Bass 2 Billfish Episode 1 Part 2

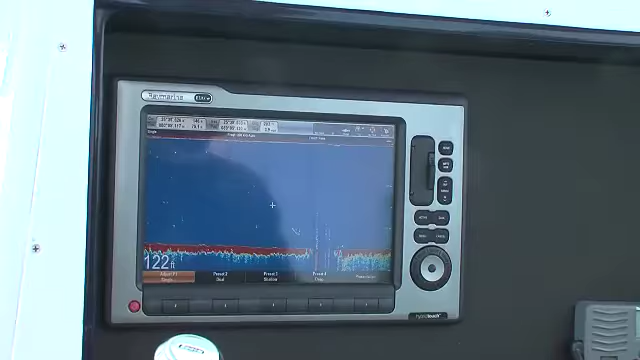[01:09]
And we pop it right on here. It works equally as well in the freshwater and saltwater, so you can fish pretty much anywhere.